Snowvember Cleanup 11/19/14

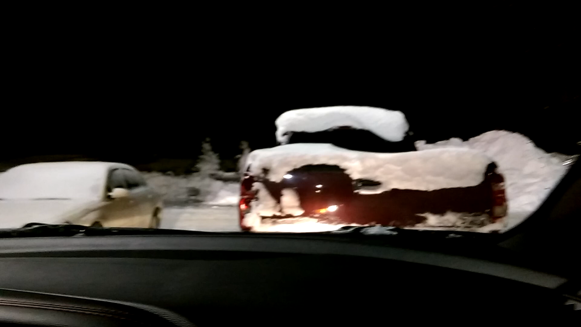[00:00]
I'm not sure what kind of good picture he's going to get. He's shaking all over the place.
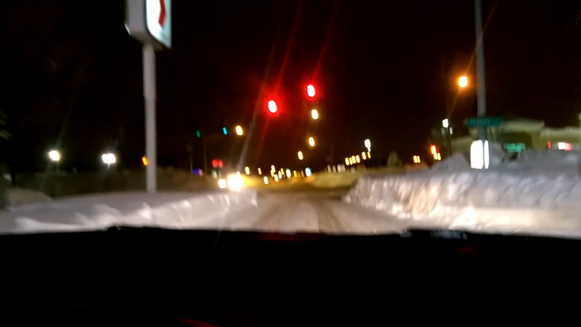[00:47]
Lights are still working, right? Lights are working.
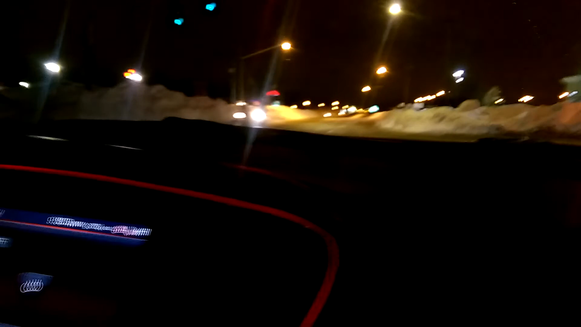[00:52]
There's no more dealers in the main roads. If it goes, yeah. It's crazy. They're driving straight down the road with the same wheels. They're probably emergency people, too. They look like they're staying fun. All right. Here we go. Transit road.
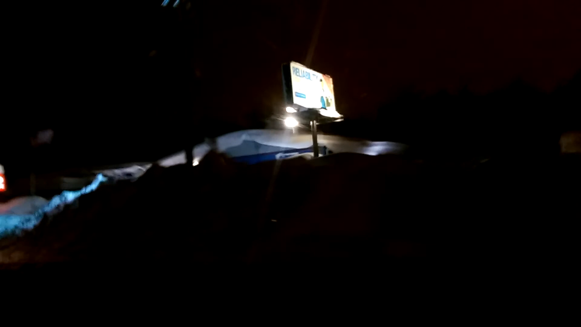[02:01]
I can't even hold up your camera. My arm hurts so bad. I can't get any single one. It's 5 ombuds to show what he does.
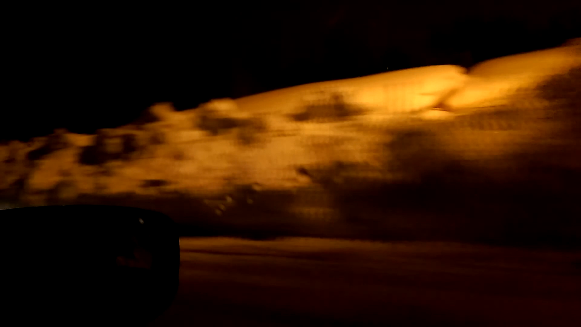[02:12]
That's a bad tripper trailer. Ok.
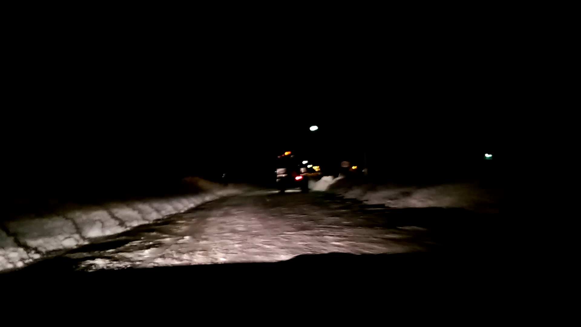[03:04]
We're going in the one lane road.